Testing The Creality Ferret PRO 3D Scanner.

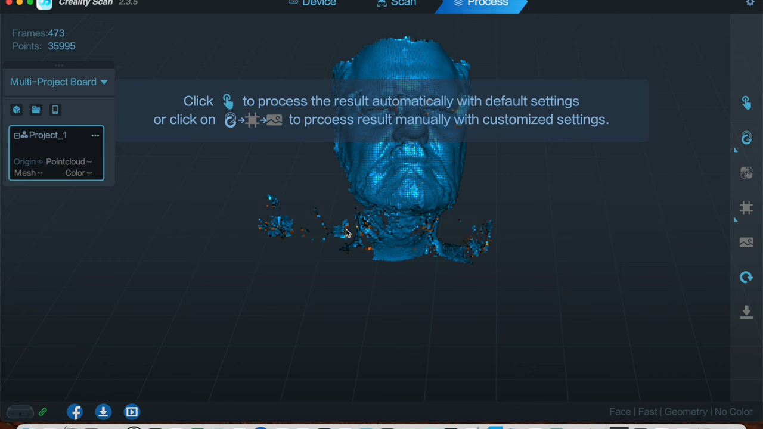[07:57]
Oh, that's wow. That's pretty cool. Unbelievable. Look at that. That is just crazy, guys.
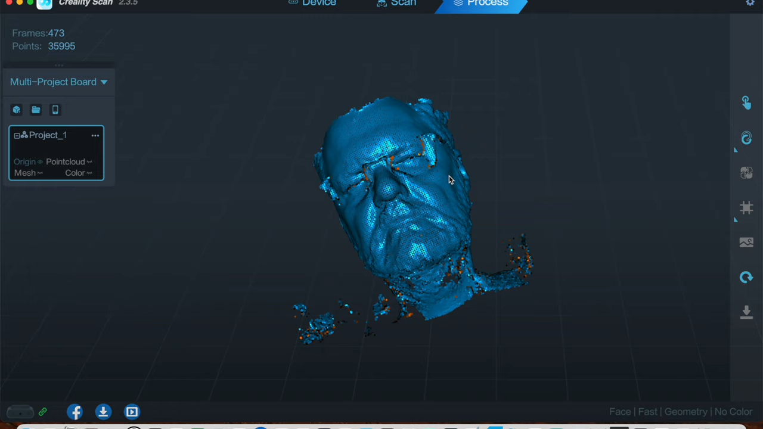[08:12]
Got my face, my neck, my glasses, my eyes behind the glasses. Amazing. I could print a mask.
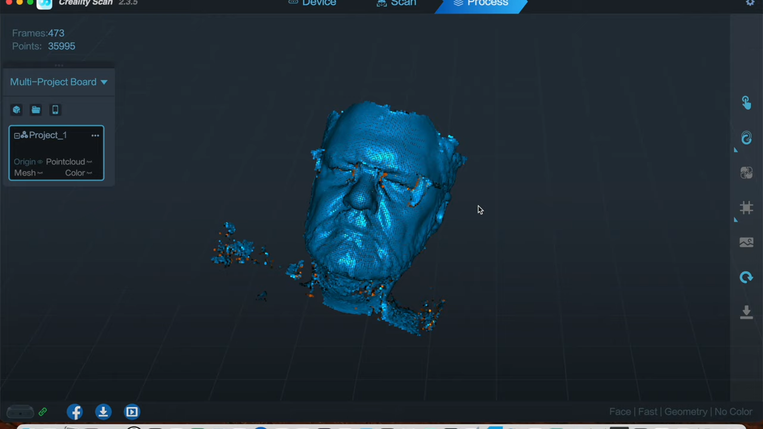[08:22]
Well, anyway, that's fun, but that's not what we want to do, right?
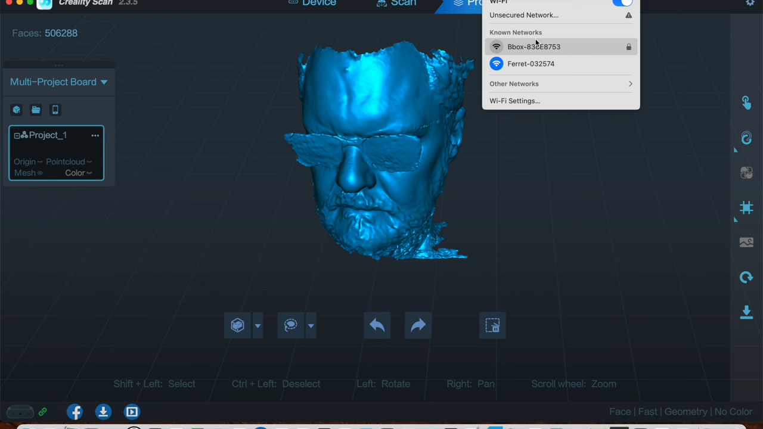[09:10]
So that's what shows up when you plug it in, and it turns on, and you get this ferret with a number, and there's no password. Just connect to it, and that's it.
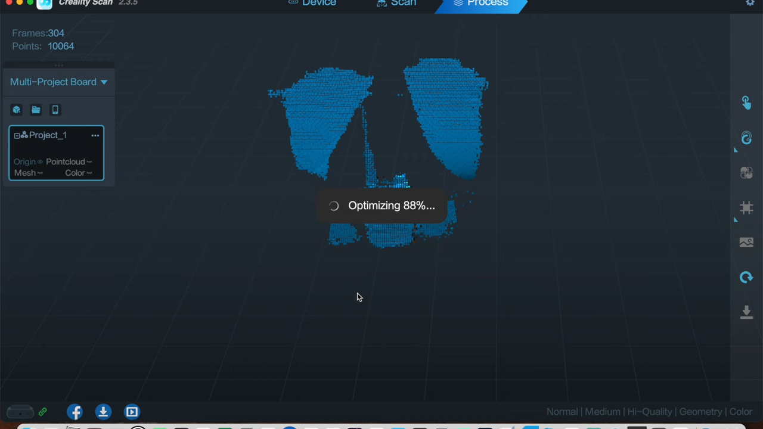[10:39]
I've tried before without the dots. And I have to say, it didn't work too well.
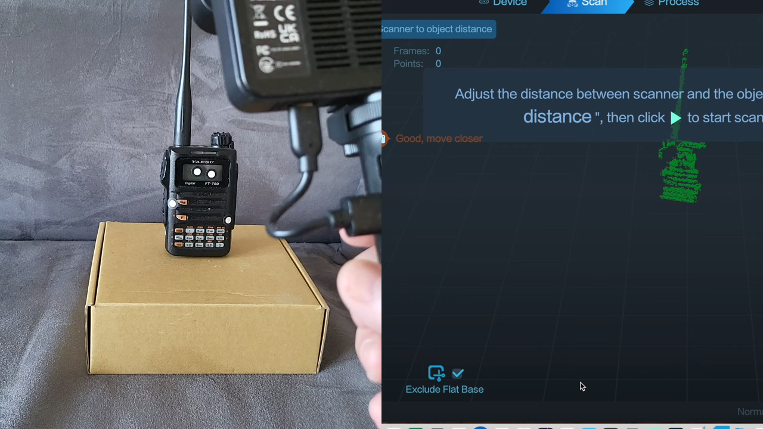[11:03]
Find the distance. Start the scan. And scan. Of course, you have to work on the object. You know, it's not going to be complete. If I wanted to have the whole thing, I would have to scan it better and then
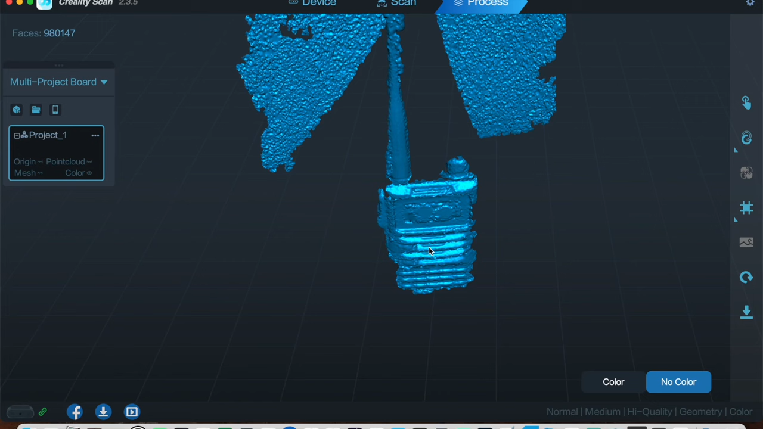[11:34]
work on it on a 3D program. Now, you have to know that a program like Tinkercad, which is really for beginners, is not going to accept large files like that. But a program like Fusion 360 certainly will.